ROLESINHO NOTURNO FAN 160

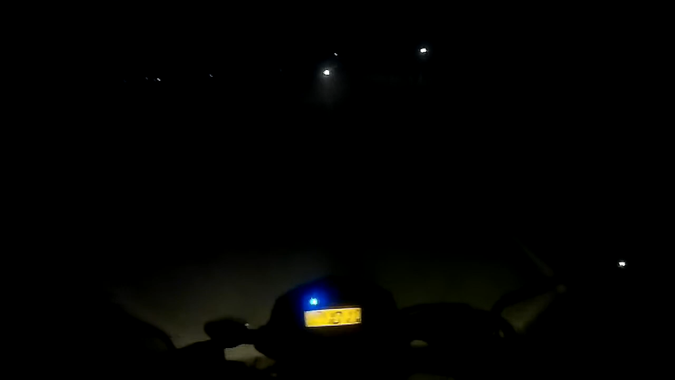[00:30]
Andar de noite tem os seus perigos né Farol de carro principalmente, encandeia demais você, animais na beira da estrada E etc, etc E a coisa, olha